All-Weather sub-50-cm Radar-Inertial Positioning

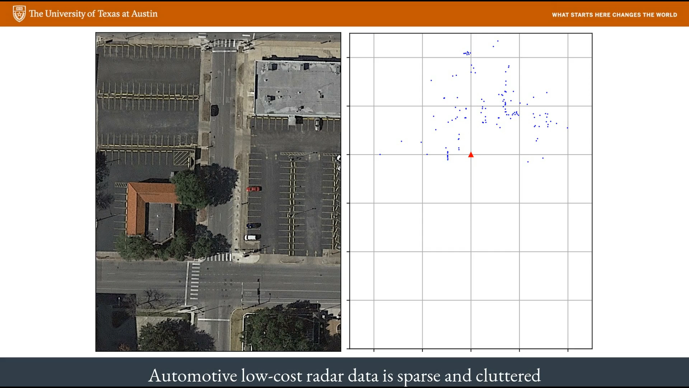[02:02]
It is obvious that the radar data are far far less detailed than an image or a lidar scan, since it is almost impossible to identify any structure from this single scan of radar. To make things worse, radars also pick up a lot of clutter. So is it possible to do all weather lane level positioning in deep urban areas?
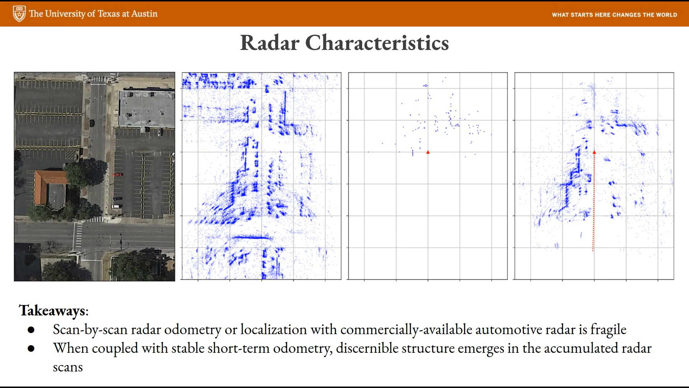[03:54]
So what this example is saying is that if we were somehow able to get a five-second trajectory of the vehicle, then we might be able to perform radar localization. Now, so far, I have not told you how we can get this five-second trajectory, but let's go on.